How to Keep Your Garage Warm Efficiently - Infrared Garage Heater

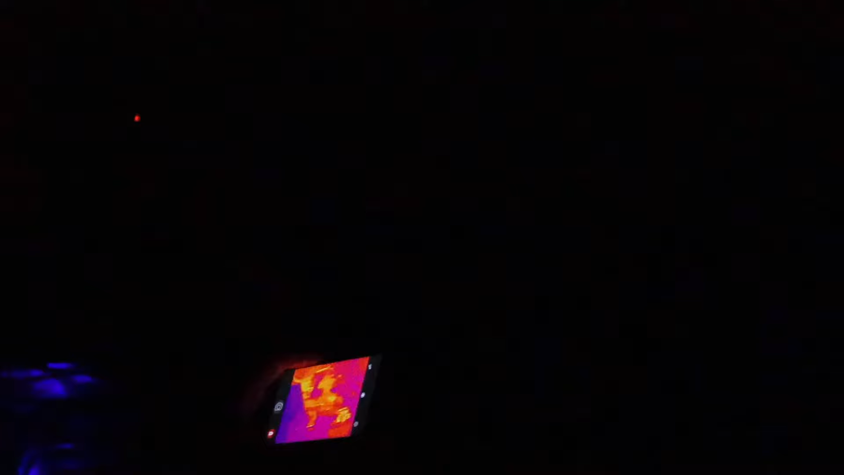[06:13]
So first thing we can see here is the workbench and you can actually see the shadows
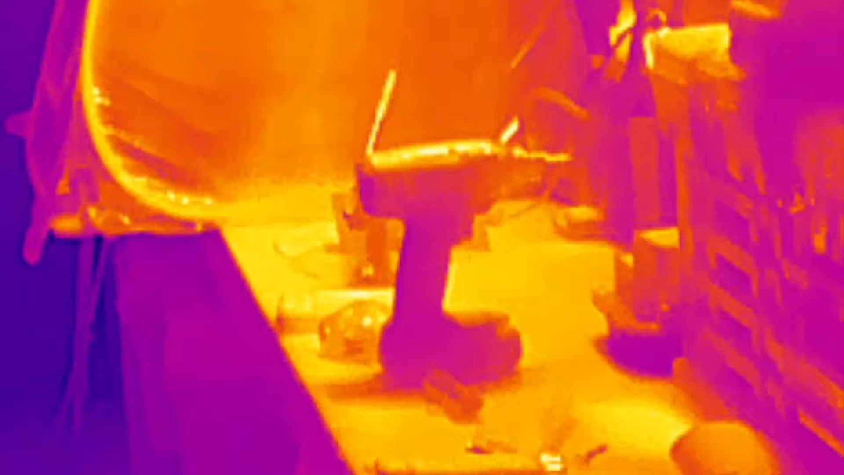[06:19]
of the heat coming down the workbench coming up to the light. It actually changes the little color tones in this thing as you get up to this thing because that is very hot up there.
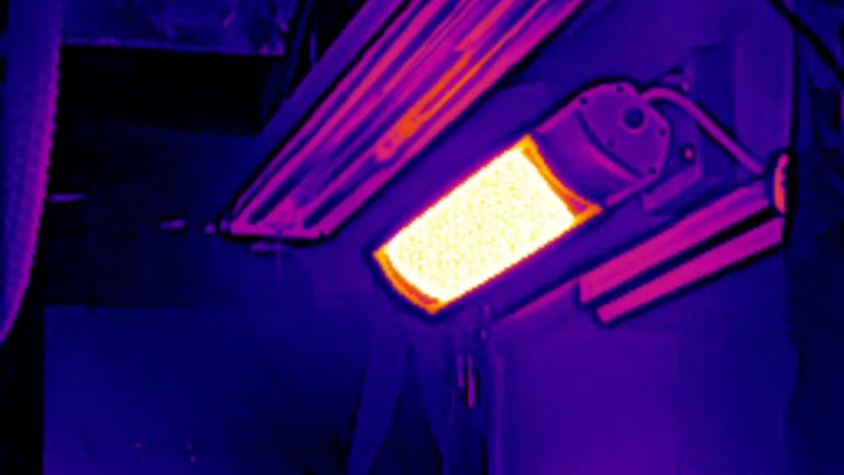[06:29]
But you can see there is some heat coming off of it but it's not significantly heating up the light above it or the TV behind it and that is good.
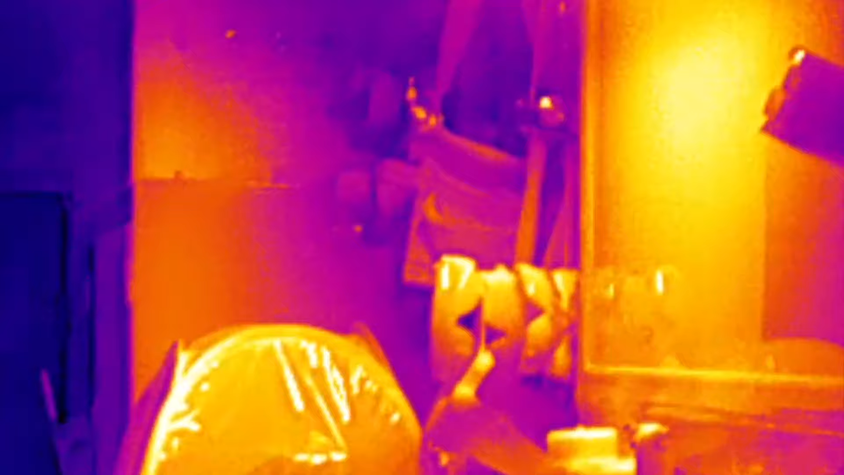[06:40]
But now what I'm really interested in is coming across here coming across the garage.
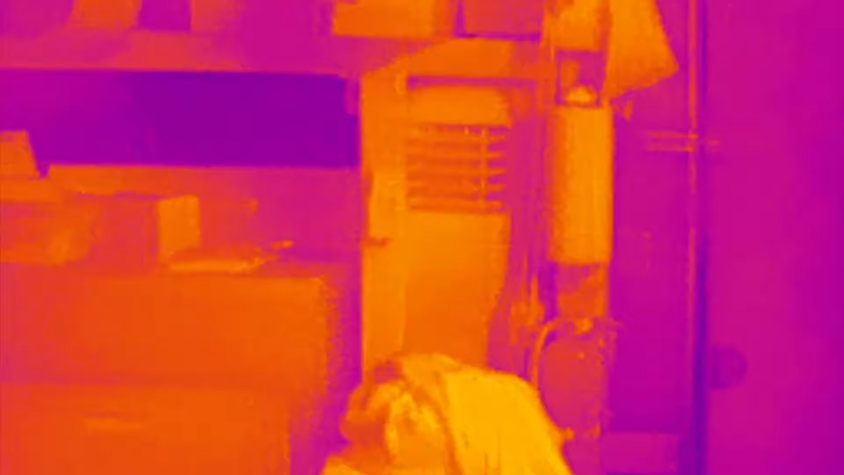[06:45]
Anything really bright that it's reflecting back off of all the way back to this table full of all the junk that I'm
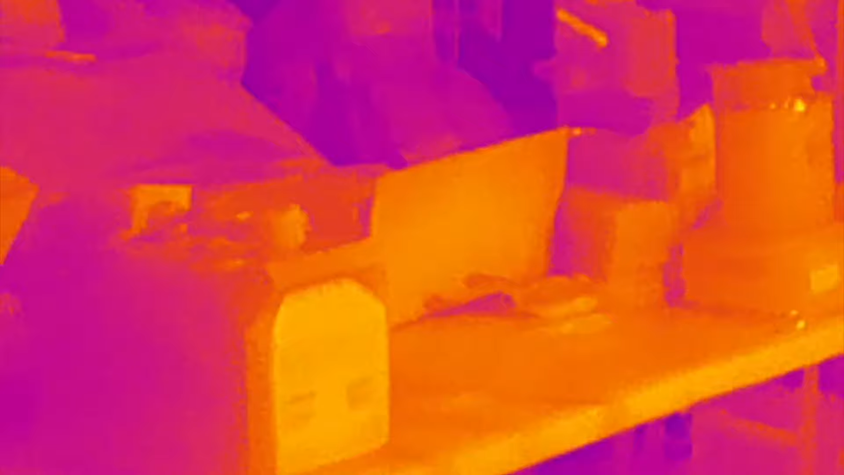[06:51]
working on is heat and infrared bouncing back off it.
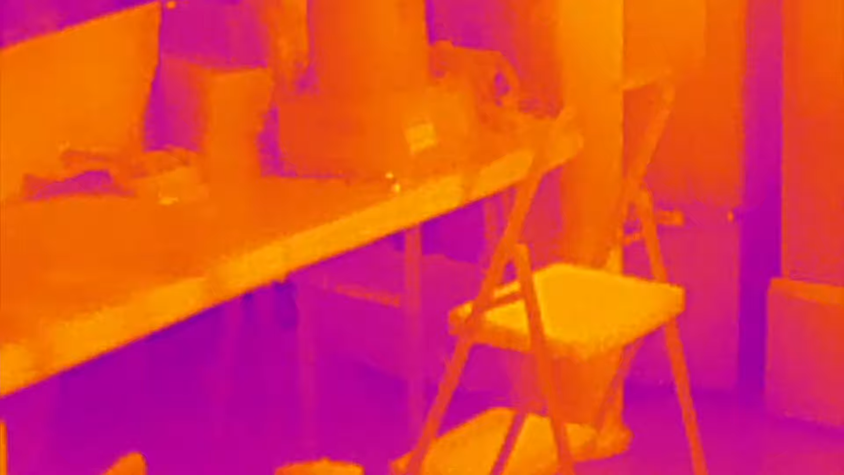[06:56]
So you can see all the infrared and as you move further back into the garage you can see it's not as warm and
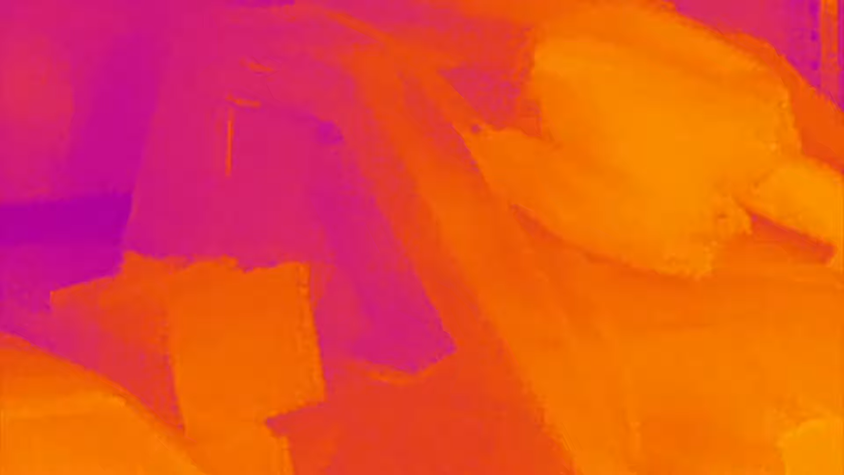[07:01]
all the way to that back wall where you can see those really cold lines back there that's the metal in the garage door.
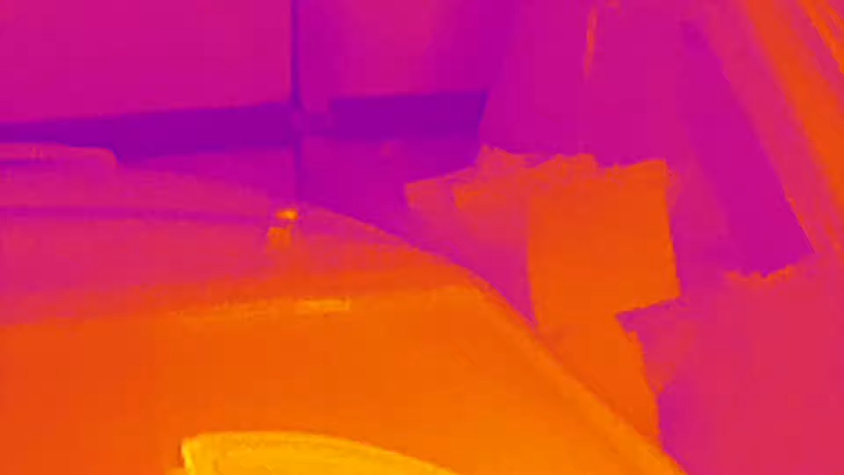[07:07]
And even my Supra here when you come across here that right there that's the reflection of the heat lamp.
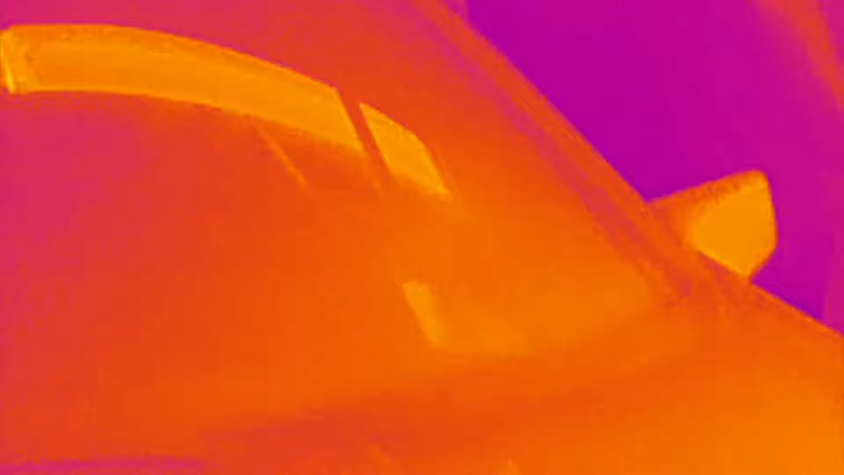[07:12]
You can come across you can actually see the gradient in the hood it's cooler on one side than
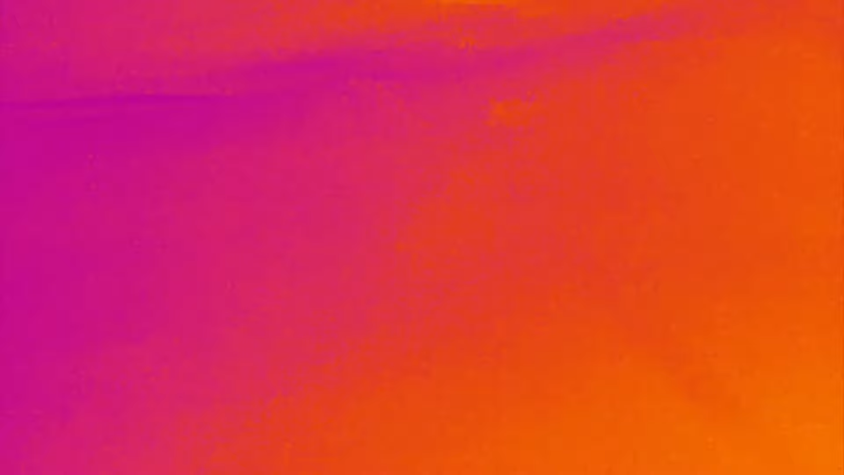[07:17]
it is on the other where the heat lamp's working. So this is actually really cool that's the that's the hot seat right there.
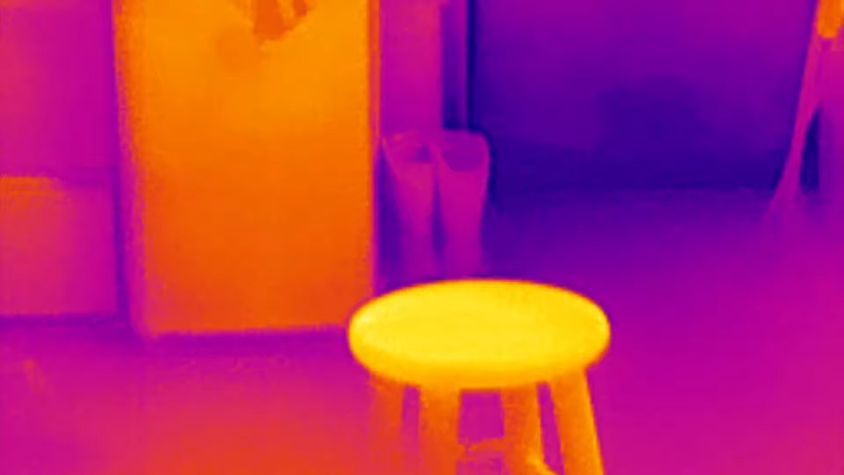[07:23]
I was just sitting on that stool and I was filming that little intro and that
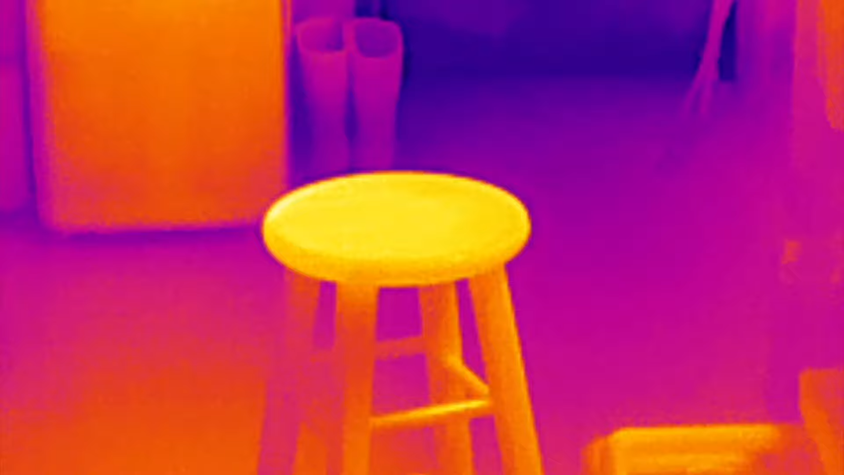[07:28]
is where I was sitting and that is directly below the heat lamp up there.
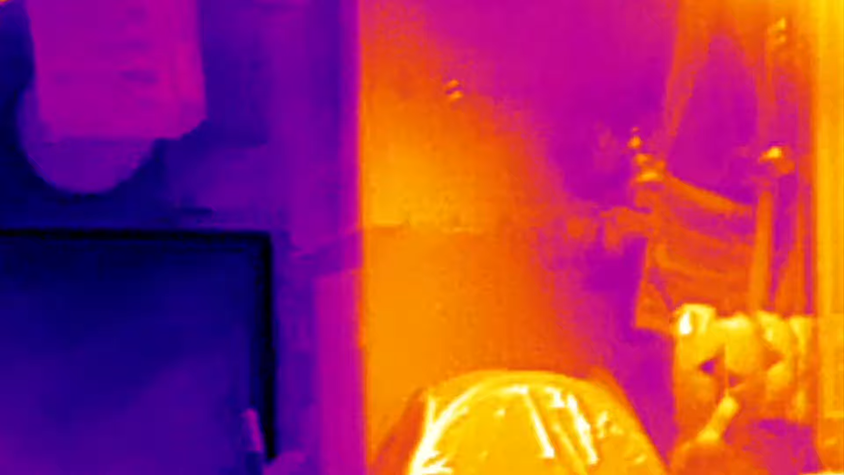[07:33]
So you can see right there it's aiming right about where I would be normally sitting if I was working at my workbench keeping me my hands and all my stuff warm.